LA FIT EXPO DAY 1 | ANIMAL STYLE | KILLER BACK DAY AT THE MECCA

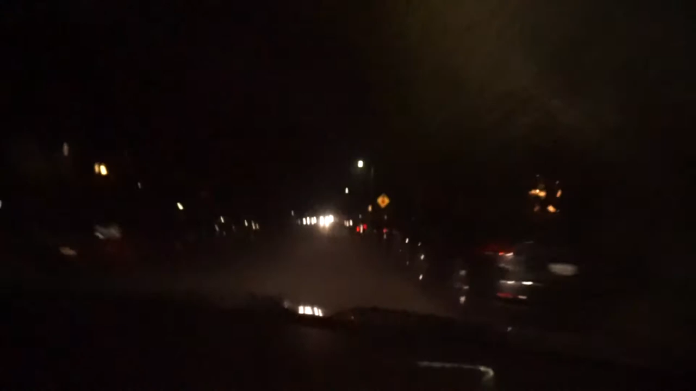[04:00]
How is this even a freaking 2-lane road? Look how narrow these roads are. Come on, California. Headed to Gold's Gym, guys.